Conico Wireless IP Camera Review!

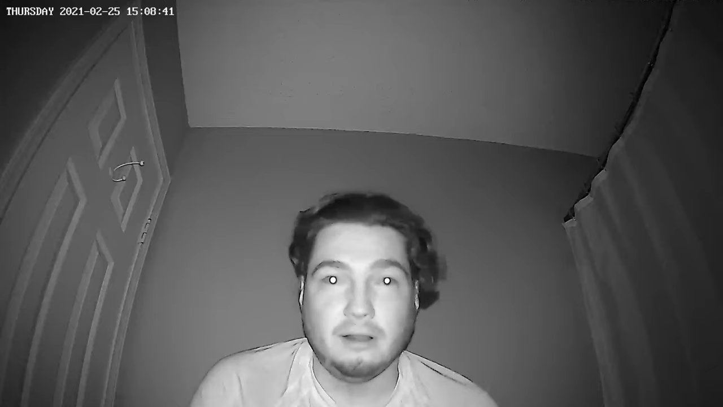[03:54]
one I'm gonna show you is actually a speaker test because like a lot of other cameras this one has a speaker on it so you can talk to